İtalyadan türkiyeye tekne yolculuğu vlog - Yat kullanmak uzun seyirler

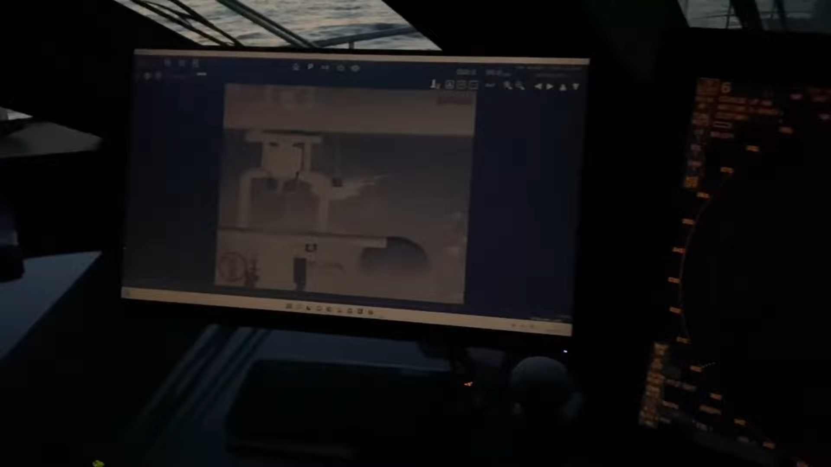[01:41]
Size az önce köprü stüdyosunda bahsettiğim termal kamerayla botumuzu takip ediyoruz.
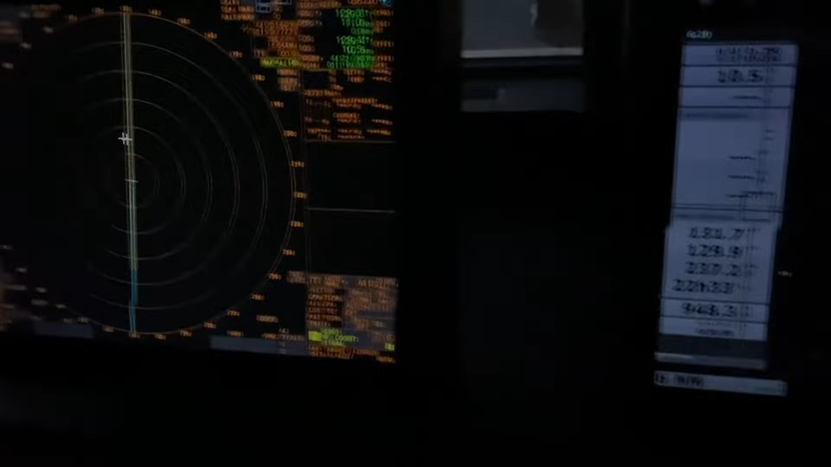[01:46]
Şu an 1700 devirlerde ekonomik bir seyir yapıyoruz. Yaklaşık 10,5 nat gibi bir yolumuz var.